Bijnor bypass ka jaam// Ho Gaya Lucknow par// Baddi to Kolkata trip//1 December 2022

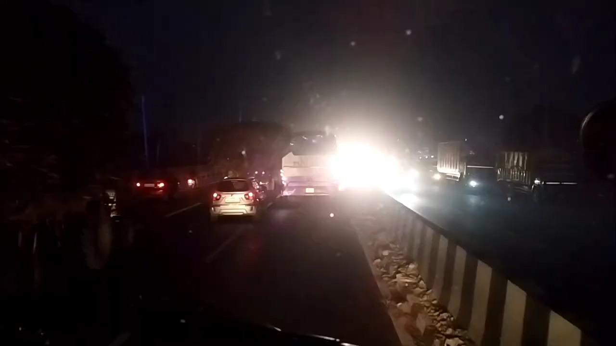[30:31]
और दोस्तों मुरादाबाद अपना हो गया बार बाईपास, और भाई हाईवे में देखो ट्रैफिक कितनी है भाई, और इधर भाई
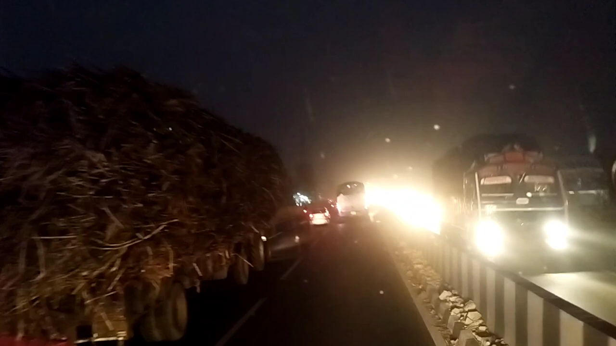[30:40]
गन्ने वाले भाई चले हुए, परे को दबा लो इसको थोड़ा सा, दो लाइन बंद कर रखी है भाजी।
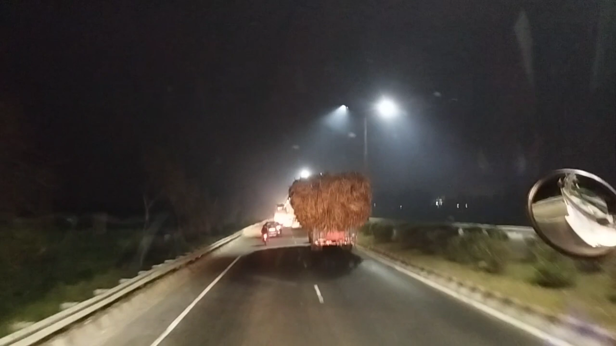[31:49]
अभी हमने 3-4 गाड़ियां पास कर दी, दुखी होके मुझे वीडियो बनानी पड़ेगी,
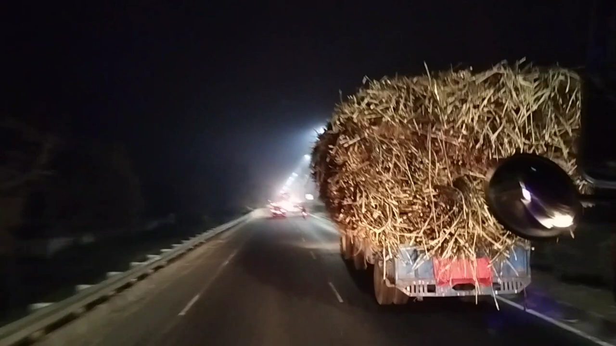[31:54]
अभी आगे दिखाऊंगा मैं आपको, और मिलेंगे भी आगे। तो इनको एक ही लाइन में दबा के चल लो दोनों बराबर,
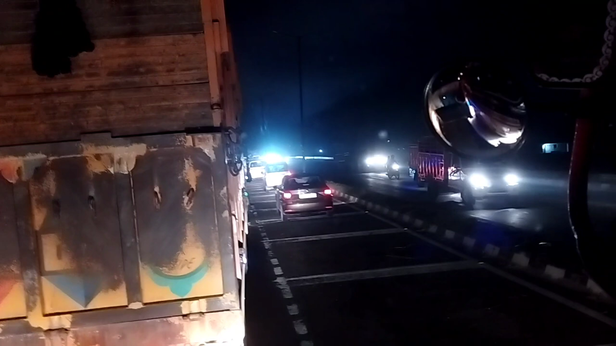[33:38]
ये भी अब रॉन्ग साइड से जा रहे थे, इधर सर्विस लाइन है, इधर से जा रहे थे कार वाले, उनको निकलने दे रहे अभी।
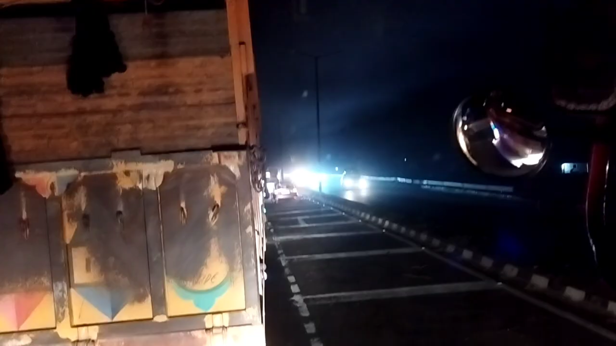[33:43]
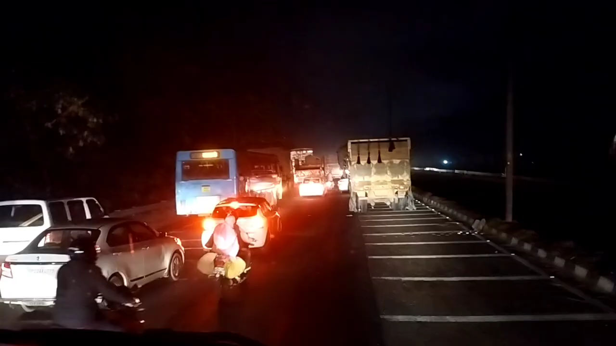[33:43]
यार ऐसे में ना इन कार वालों से बड़ा डर लगता है यार, ये कार वाले दिखते भी नहीं है और ये चलते भी हर कैसे ही भाई। कंटेनर वाले को देखो किधर से जा रहा है आगे, अगर मैं नीचे को नहीं आने दूंगा फिर मुझे लग रहा है कुछ हो गया सीन।
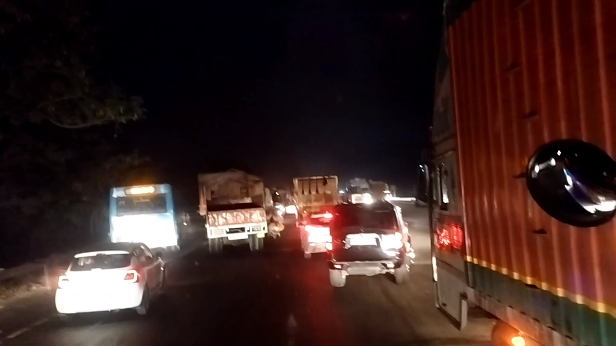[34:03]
अच्छा चौक है भाई, मुड़ने दो गाड़ियों को यार,
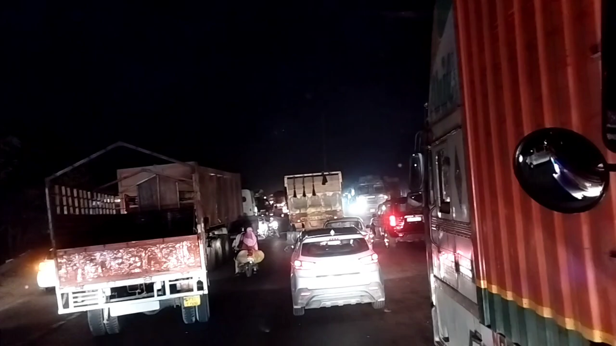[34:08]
क्या हो गया दो मिनट, वो तो गाड़ी ना तोड़ दियो यार, मुड़ने दो यार।
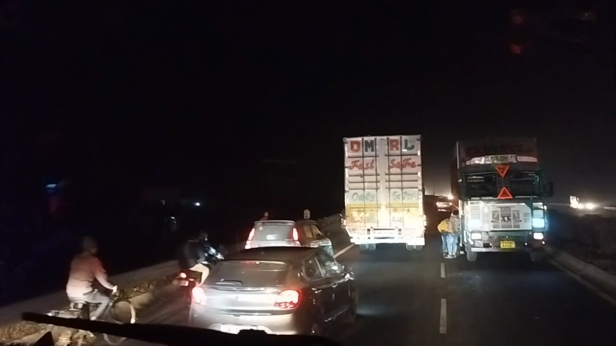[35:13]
यार टपलो यार, इतनी छोटी सी कार है, फटाफट निकालो तो घुसाने को जल्दी करते बस, ये खराब हो गया यार बीच रोड में,
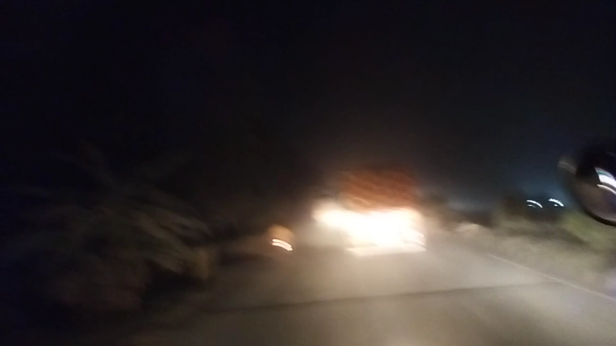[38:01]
और इसमें गाड़ी गिरती भी बहुत जोर से है दोस्तों, धड़म धड़म हो रखे बस,
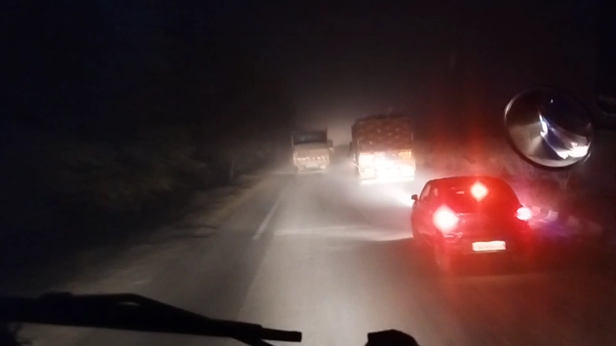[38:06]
धूल ही धूल है, क्या करें दोस्तों।
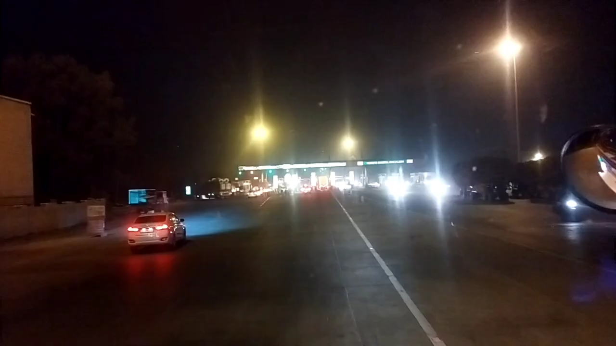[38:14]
और दोस्तों शाम के बज गए हैं 8 और हम पहुंचने वाले हैं बरेली, तो ये बरेली से पहले आ जाता है टोल प्लाजा,
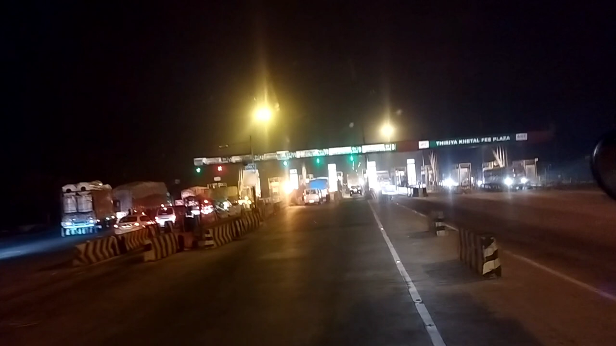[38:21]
तो इस टोल प्लाजा में तो शुगर है जाम नहीं है भाई, नहीं तो भरा ही रहता है टोल प्लाजा भाई,
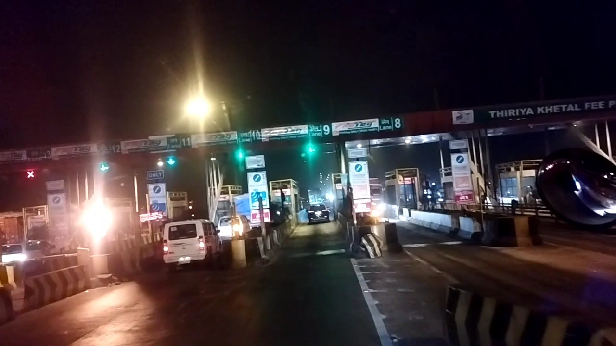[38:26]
अपने को तो खाली मिल गई लाइन, एक कार है बस हमारे से आगे, ये भी निकल गई भाई। चलो बढ़िया है भाई, पहली बार ये टोल प्लाजा मिला मुझे ऐसा कि लाइन नहीं, मैं नहीं लगना पड़ा मुझे।
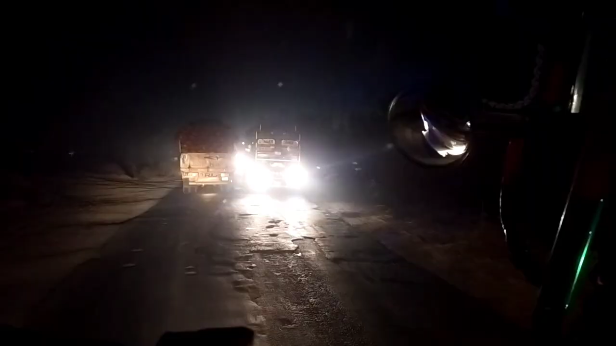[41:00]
और दोस्तों हम पहुंच चुके हैं शाहजहानपुर,
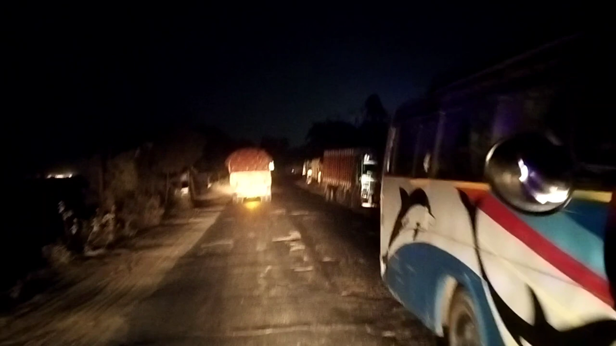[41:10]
तो देख सकते हैं शाहजहानपुर आते हैं ना ट्रक की ट्रक दिखेंगे आपको, देखो इधर को ट्रांसपोर्ट है कि क्या है, इधर ट्रक खाली खड़े रहते हैं इधर लोडिंग के लिए, रैक भी लगता है इधर। और रात के हो गए हैं दोस्तों
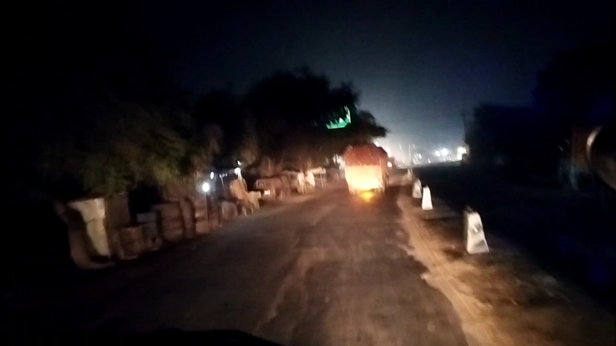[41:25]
11:30 बजे पहुंचे हैं दोस्तों शाहजहानपुर, कंटिन्यू चलकर भाई, लेकिन रुक जाते टाइम खराब करते तो एक घंटा खराब हो जाता, तो यहाँ पहुंचते हम 12:30 बजे, एक घंटा तो लेट हो ही जाते हम। मुझे लग रहा कि जाम लगा हुआ है, नहीं नहीं,
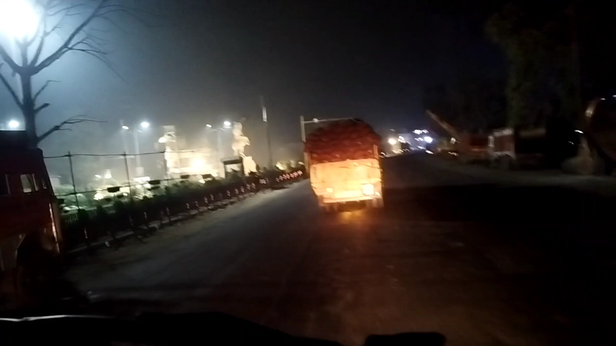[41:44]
और बाहर का व्यू देख सकते दोस्तों आप लोग, ये देखो भाई छोटा सा पार्क बनाया हुआ रोड के साथ,
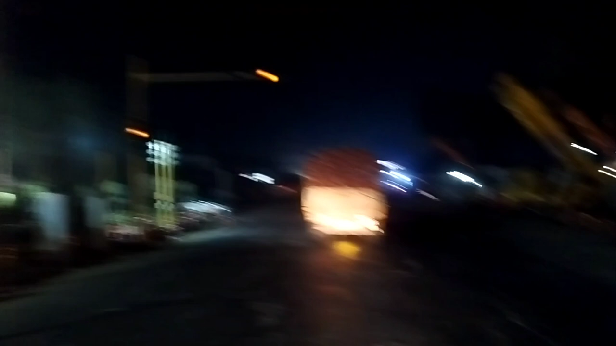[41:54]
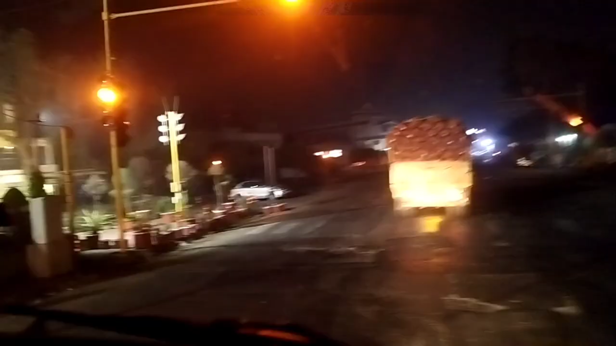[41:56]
मजेदार व्यू है दोस्तों। और हमारे आगे चला हुआ टेलर भाई आलू लेकर,
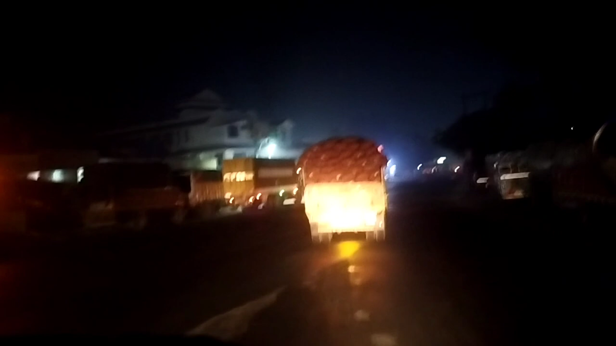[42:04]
हीरो होंडा हीरो,
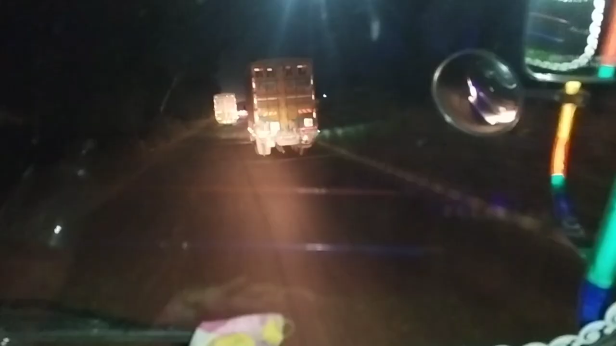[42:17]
और दोस्तों रात के बज गए हैं 1, और हम पहुंचने वाले हैं दोस्तों सीतापुर, और देख सकते हैं मुरादाबाद वाले कंटेनर वाले चले हुए हैं बराबर,